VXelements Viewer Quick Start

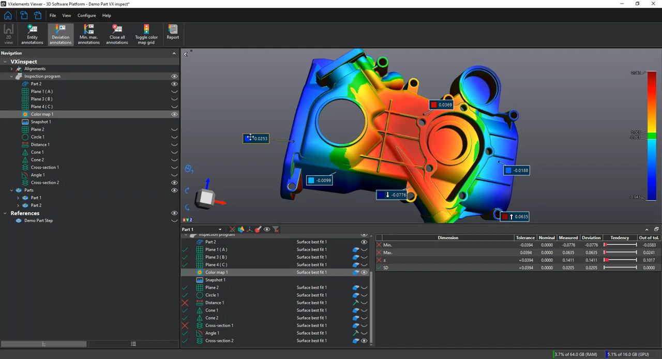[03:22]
and even add a min and max to see the high and low point of our mesh to CAD comparison. We can change any of these annotations. We can move the position of them and we can just close them all with a click of a button.
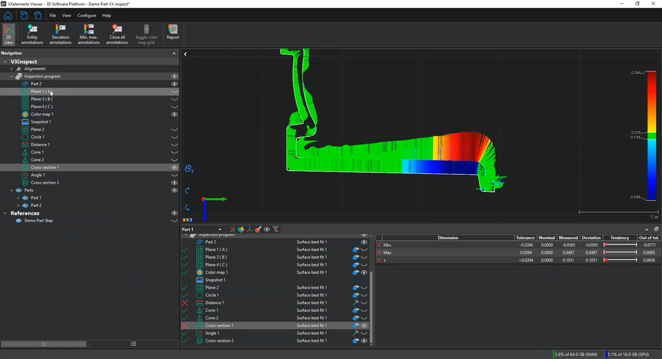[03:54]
And finally, when we're ready to view our report, we can export the report like so.